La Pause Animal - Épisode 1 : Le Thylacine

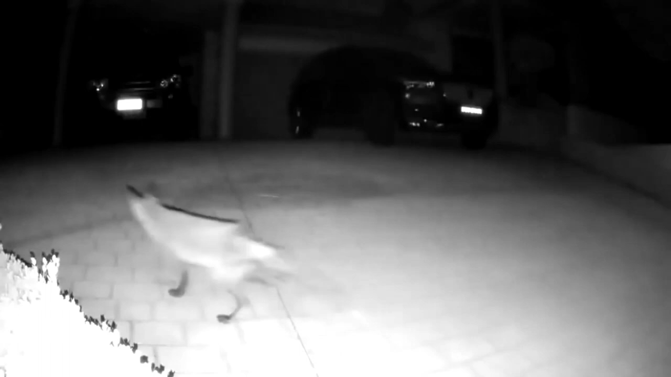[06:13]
Dans cette vidéo, qui dure quelques secondes, on peut y apercevoir un animal ayant étonnamment une ressemblance avec le thylacine.